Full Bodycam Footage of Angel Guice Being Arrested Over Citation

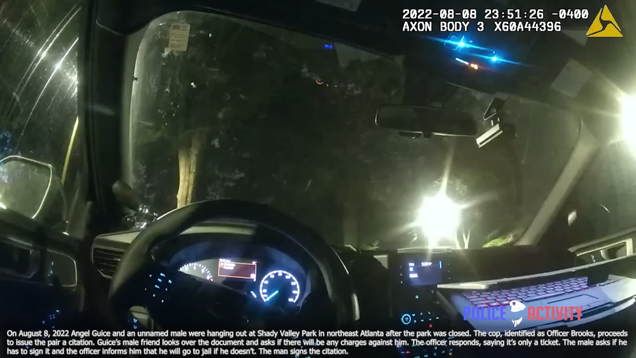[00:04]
1220 Radio 72 stop. We're at 2700 Shady Valley Drive on a blue Kia Forte, Ohio tag, John Edward Henry 7969. Black male, black shirt, black female, black shirt.